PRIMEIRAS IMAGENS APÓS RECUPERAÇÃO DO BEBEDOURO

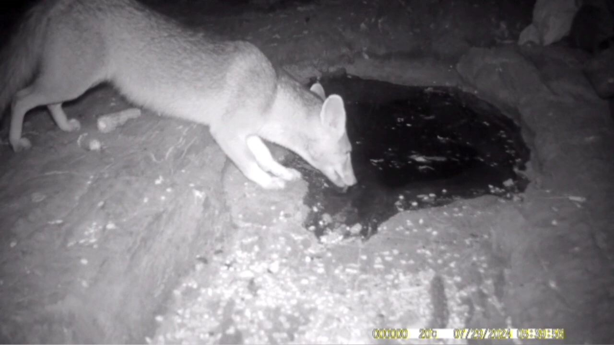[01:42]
Para um bebedouro que estava muito tempo desativado, até que deu para filmar algumas espécies, como essa raposa da Caatinga, que foi a primeira a chegar aí durante a noite.